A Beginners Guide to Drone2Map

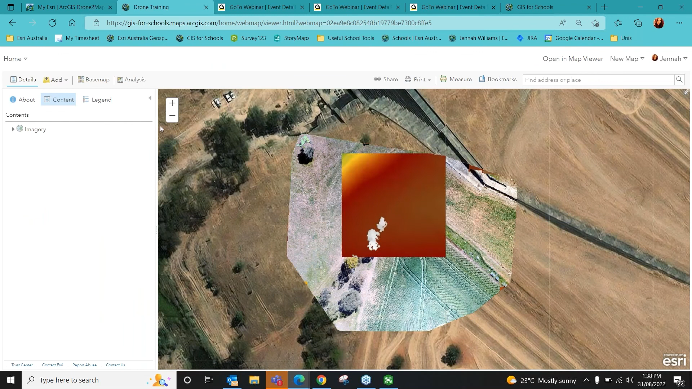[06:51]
in the content section you can now see all the all the layers that we just created using drone to